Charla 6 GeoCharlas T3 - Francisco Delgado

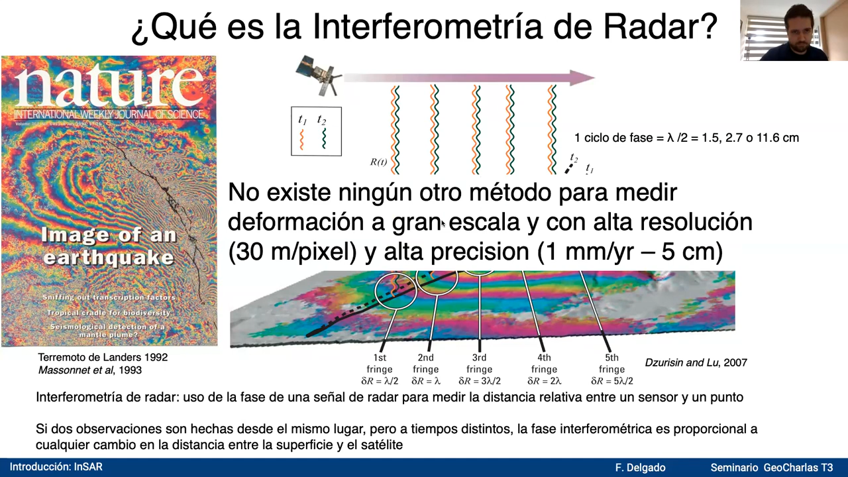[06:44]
Dependiendo del método de INSAR que se utilice, puede variar más de un orden de magnitud. Pero es el mejor método que existe a escala global para medir con una alta resolución. En general, los datos de INSAR se muestran de dos formas distintas. A la izquierda muestra un interferograma del terremoto de Nepal del año 2015, donde la fase varía entre menos pi y pi radianes. Y es un tanto confuso de entender, porque solo vemos fringes de colores. Pero si uno lo convierte a un interferograma donde la fase está desenrollada, o ungrup phase en inglés,
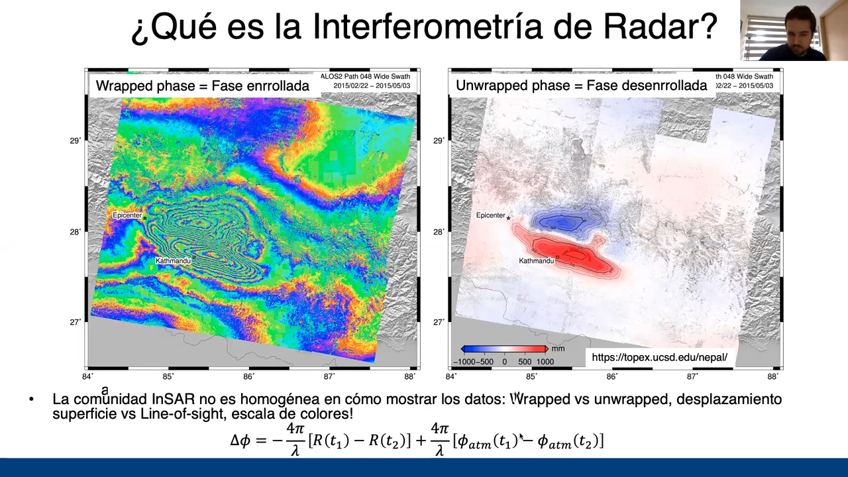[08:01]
Y eso es porque la diferencia de fase que registra un interferograma es proporcional al cambio en la distancia, pero a la vez es proporcional a variaciones de la propagación de la onda en la atmósfera. Estos artefactos se pueden mitigar, y hay formas bastante sofisticadas para hacerlo. Otro método de INSAR que se utiliza son las series de tiempo, en la cual combinamos cientos de imágenes de radar, calculamos cientos de interferogramas que tienen una muy pequeña separación temporal, en algunos casos solo 35 o 6 días, dependiendo del satélite, y al combinarlos con una inversión lineal bastante simple, podemos obtener una serie de tiempo para tener el desplazamiento cumulativo en cada píxel en el cual las propiedades de coherencia,
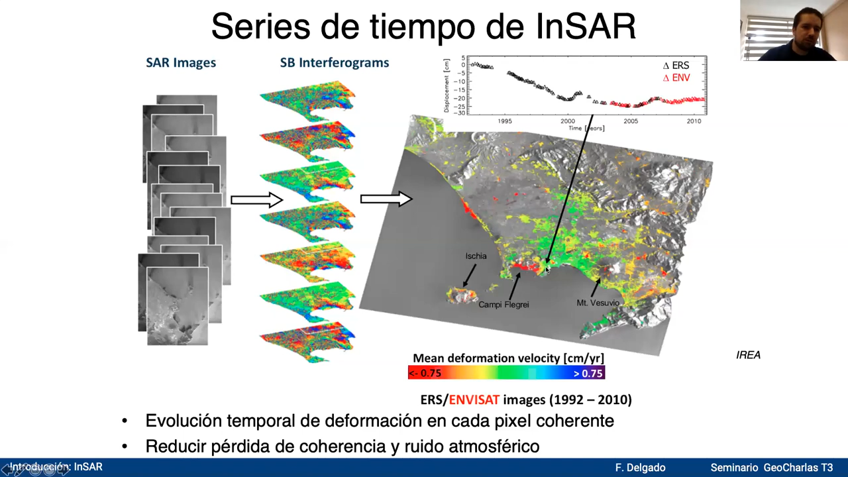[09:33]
No vemos deformación este oeste vertical o norte-sur como con un GPS, sino que vemos deformación en el line of sight. El line of sight es una dirección que va orientada desde la antena del radar, que tiene una orientación de aproximadamente 30 grados respecto a la vertical hacia la superficie de la Tierra.
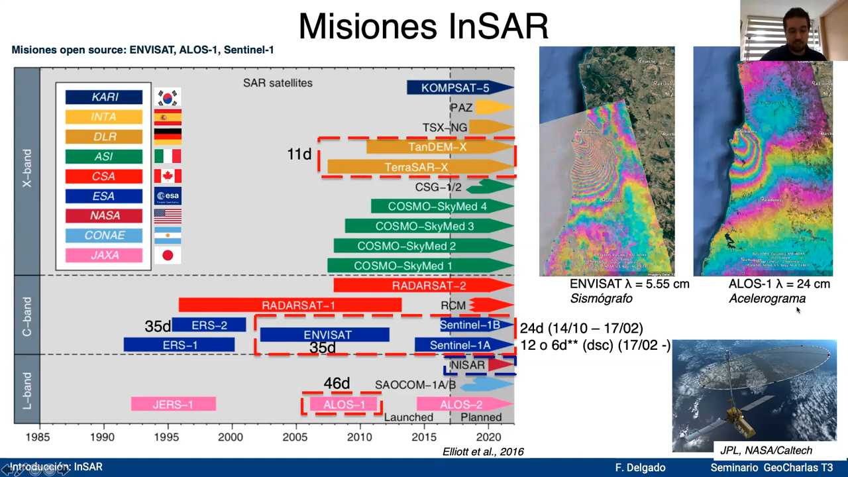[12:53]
Mientras que con banda L de ALOS eso no sucede. Entonces, un buen análogo para nuestros colegas sismólogos es decir que A en BISA es como un sismógrafo y ALOS 1 es como un acelerograma. En el estudio de terremotos se trabaja con ambos tipos de datos.
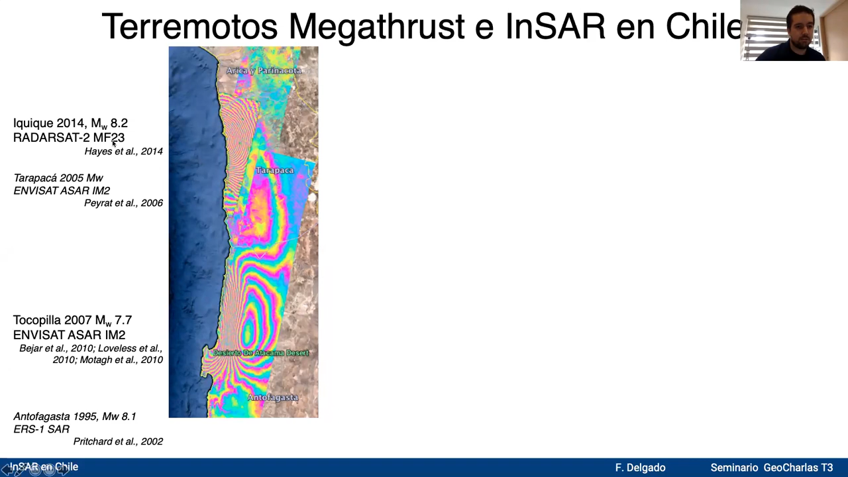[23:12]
Siguiendo con lo anterior el método también ha sido utilizado muchísimo para el estudio de los terremotos de subducción como muestra esta figura donde se indica el terremoto el satélite que se ha utilizado y el sensor del satélite el modo del satélite los en cursiva son estudiados pero no incluidos en la figura entonces acá se muestra Iquique y Tocopilla y ya ve el Valparaíso constitución este pequeño interferograma el Maule y el terremoto de Chiloé. Pero como el tópico de esta charla es hablar de fallas corticales ¿qué sucede con estas fallas?
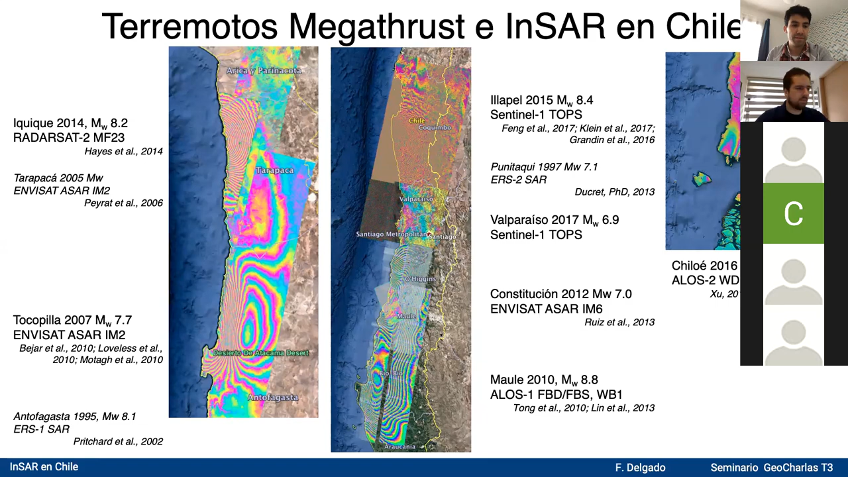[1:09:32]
¿Pueden explicar cómo manejan la coherencia y los problemas con los deslizamientos de tierra que fueron comunes en este terremoto? Ya para manejar la coherencia para manejar la coherencia estos son interferogramas que tienen separaciones de 46 días que es el mínimo que se puede